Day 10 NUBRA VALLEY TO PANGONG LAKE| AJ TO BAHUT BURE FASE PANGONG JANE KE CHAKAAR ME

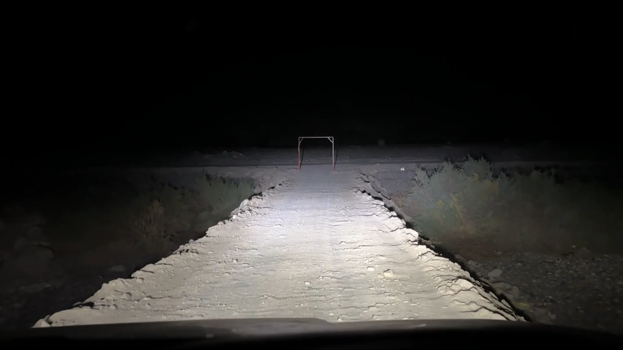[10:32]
रोड तो देखो दिखने में ठीक लग रही है भाई साहब, एडवेंचर रोड तो क्या भाई बुरे फंसे,
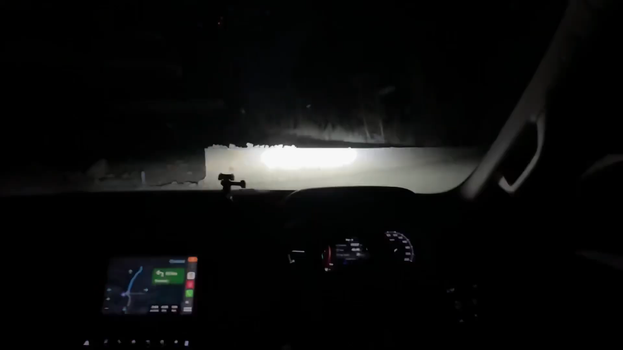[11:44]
बाकी भाई ये 10 किलोमीटर कंप्लीट हो चुके हैं, और ये एक पुल सा पड़ा है यहाँ पे राइट, और यहाँ पे ना एक पॉइंट है मतलब जो एक
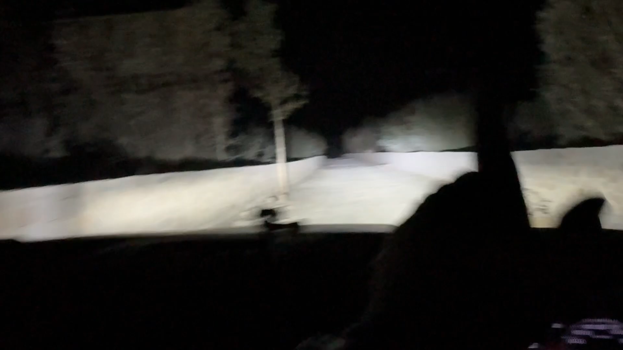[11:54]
हमें उस वाली रोड से कनेक्ट करेगा शायद, बाकी पता नहीं अभी, ये और देख लें अगर यहाँ से कुछ ठीक लगा जाना आगे को सेफ लगा तो हम आगे निकलेंगे।
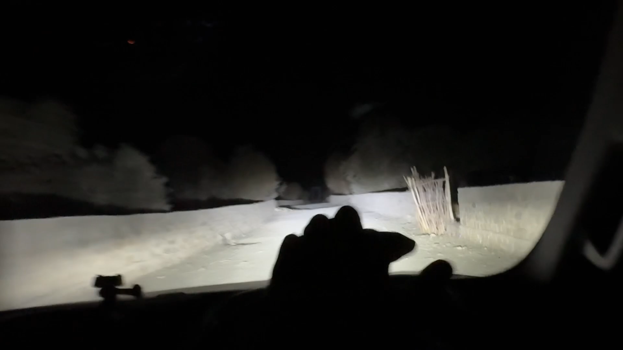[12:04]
ये गांव है रोंगड़ू बोंगड़ू करके है, पता नहीं क्या है, बाकी आगे पुल दिख रहा है एज सेम एज जैसे वो था वो वाला पुराना वाला मतलब सॉरी पीछे वाला। अभी मतलब यहाँ पे गांव तो है पर यहाँ पे कोई नहीं रहा, सब बंद पड़ा है,
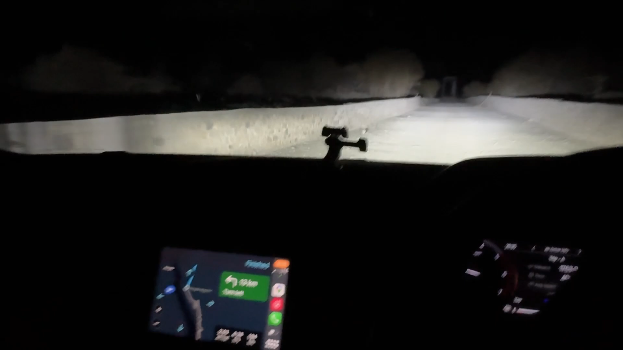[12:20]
पीछे घर वर जो थे देखे सब बंजर थे। बाकी मेरे को ना बहुत दूर से मतलब जो मैं बहुत पीछे था, एक यहाँ आसपास कहीं से एक लाइट जलती चली दिख रही थी, वो कभी जल रही थी कभी बंद हो रही थी
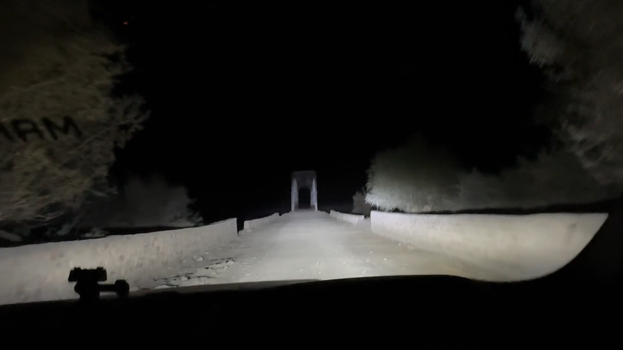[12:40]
भाई साहब, तो पुल भी खतरनाक सा दिख रहा है, ये गूगल मैप पे है नहीं
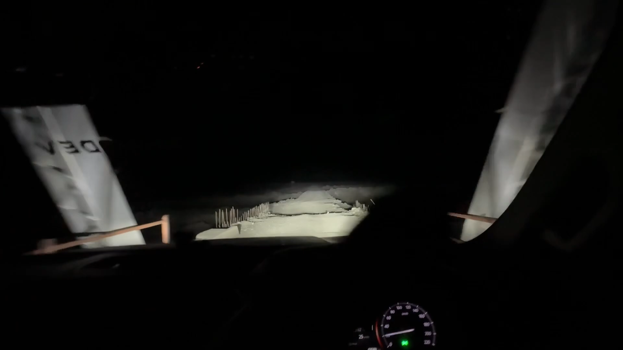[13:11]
बाकी अभी उसी हाईवे पे जो कट जहाँ से हम वो हुआ है उस पे वापस आ गए, और आके देखते हैं अब क्या सिस्टम बनता है।
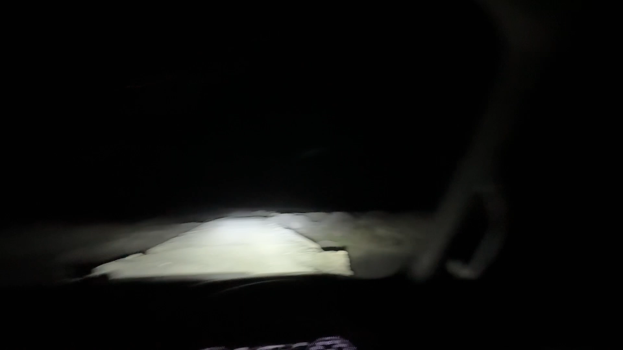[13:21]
अब ये जो पीछे कह रहा था कि भाई आगे से जाना पड़ेगा तुम्हें, वो उसी रास्ते से हम आ गए, आगे हाईवे मिल गया है, अब चेकआउट करते हैं इस रास्ते पर जा पाएंगे या नहीं। आगे एक लाइट और जल रही है, और अगर उसने मना कर दिया भैया ना जा पाओगे वापस से इसी रास्ते से,
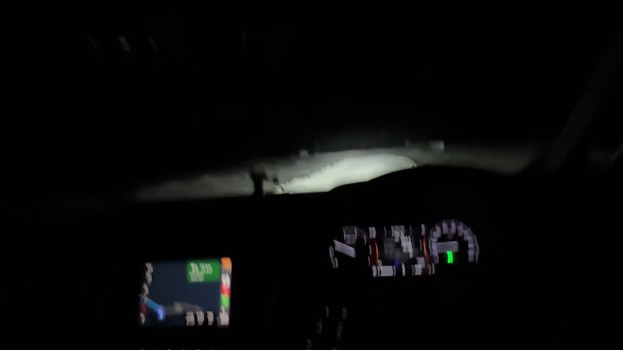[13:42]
वापस इसी सेम रास्ते से वापस जाना पड़ेगा, फिर हमें या तो सीधा हमें ले लगानी पड़ेगी, क्योंकि हमें कल का भी दिन खराब नहीं करना है अपना,
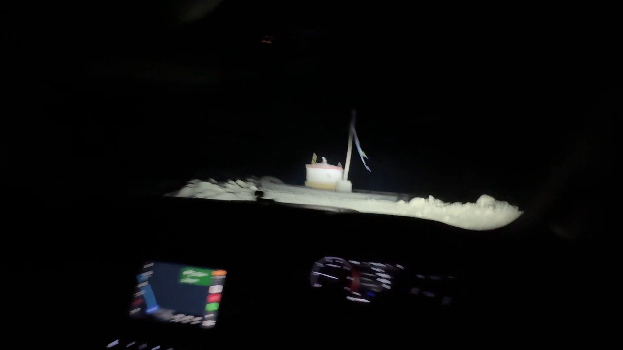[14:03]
शाम तक अपनी गाड़ी चलाई है हमने।
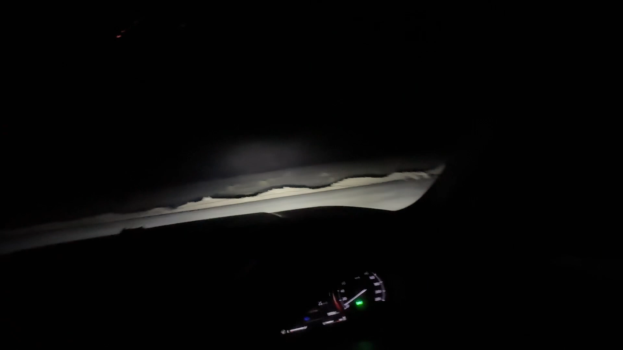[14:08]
बाकी भाई साहब वो वहां से हम रिटर्न हुए थे, और अब ये हाईवे मिला है, बाकी बना हुआ था यार सही दिख रहा है। लाइट बंद करो ऊपर वाली,
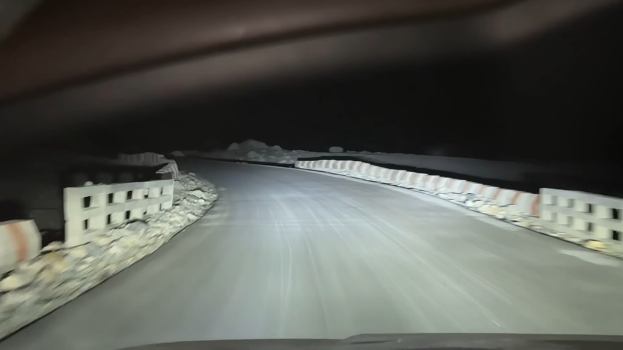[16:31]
तो अभी तो टू लेन मतलब सिंगल लेन ही है, कहाँ से बननी है। बाकी यार ये रास्ता देखो, अब पता ना हमें लेके जाएगा या फिर वापस भेजेगा,
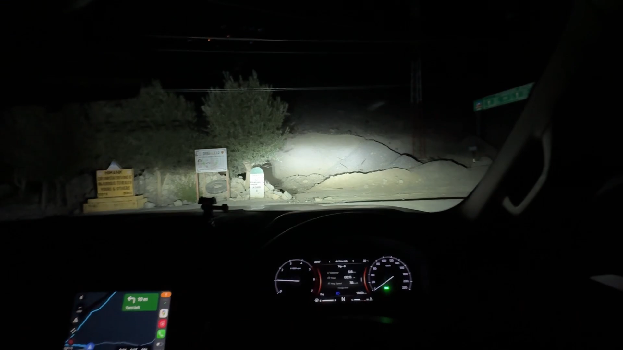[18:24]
तो भाई एक चौराहे पे पहुंच चुके हैं, यहाँ पे एक बोर्ड लगा हुआ है,
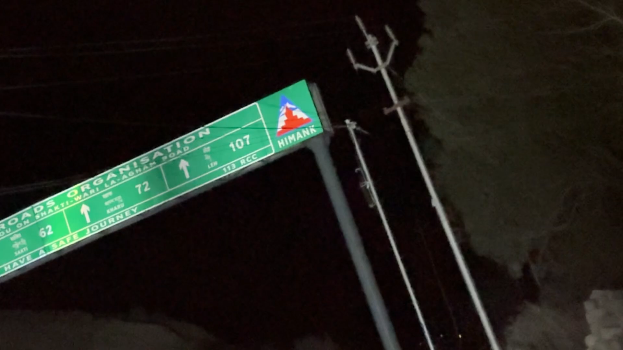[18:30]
इस पे मतलब लेवे और वरीला पास ये क्या शक्ति वक्ति पता नहीं,
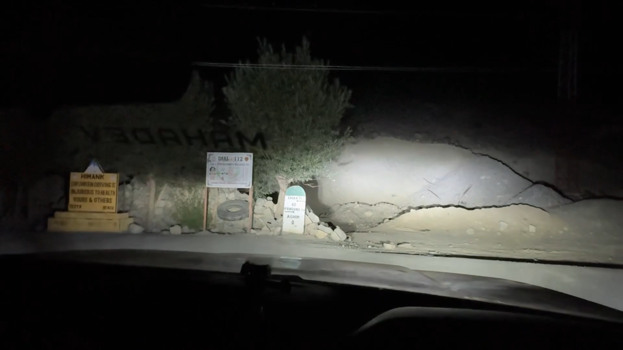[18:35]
शक्ति 62 पेंगोंग के लिए इधर जाना है हमें, सायोक रिवर है, दुर्बुक 63-45।